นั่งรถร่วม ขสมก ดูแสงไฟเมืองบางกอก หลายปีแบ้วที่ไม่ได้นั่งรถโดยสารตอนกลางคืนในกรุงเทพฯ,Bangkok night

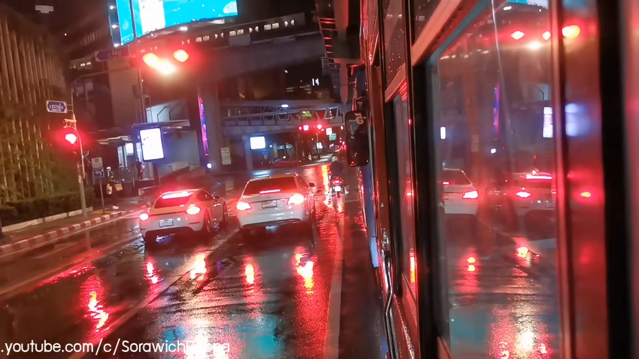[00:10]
นี่ติดแยกไฟแดงอยู่ที่แยกสีลมแล้วก็ไปต่อสบายๆ